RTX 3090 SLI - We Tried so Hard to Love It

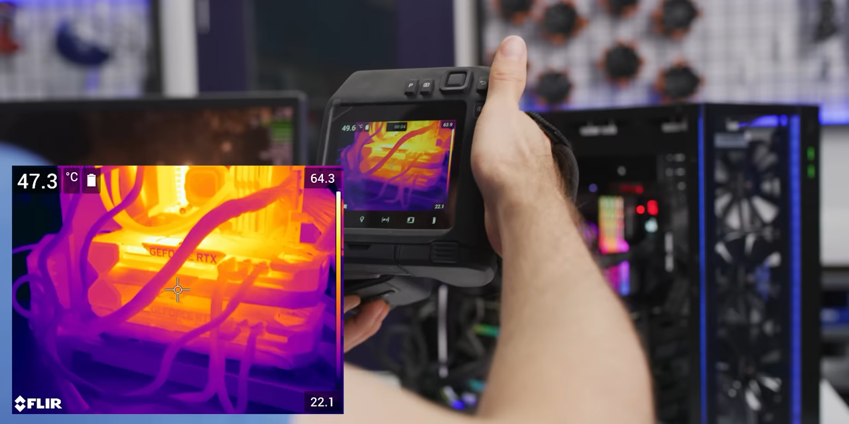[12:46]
On screen: spot 47.3°C
48.6 there. Got a cool 65 on the top. Dang.